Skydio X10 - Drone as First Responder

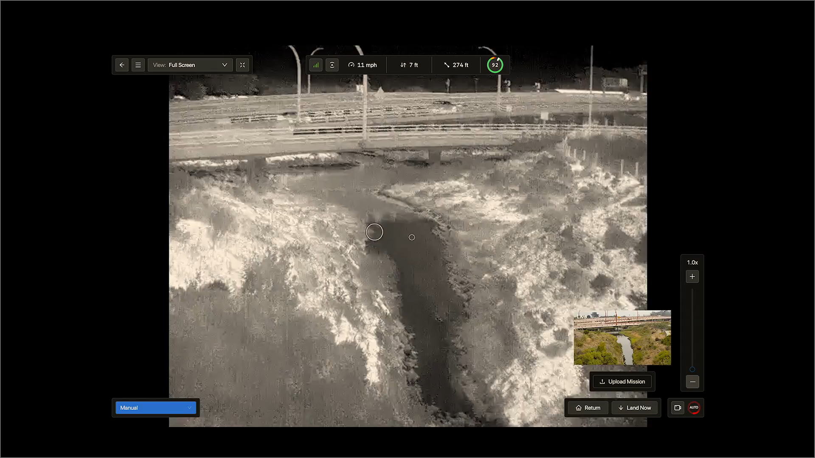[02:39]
Ain't got the thermal on. So far, no heat sources. Appears clear under the bridge. Still looking. Step four.
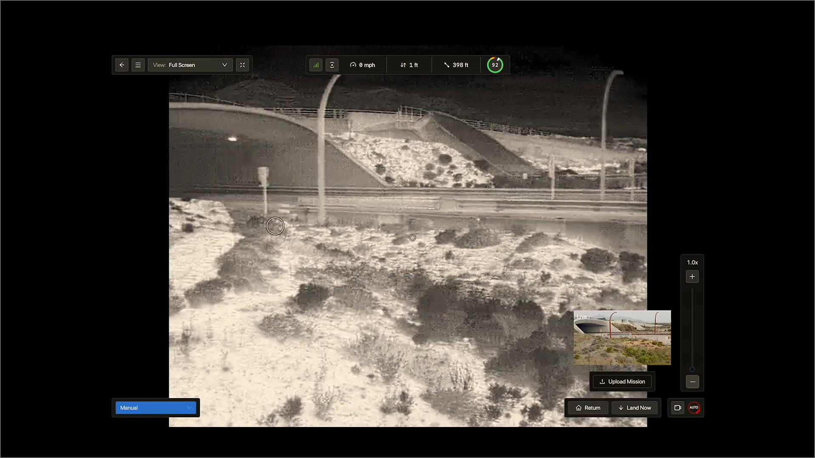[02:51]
And DFR-1. I actually might have a possible here. It's under the northeast corner of that building in the crawl space.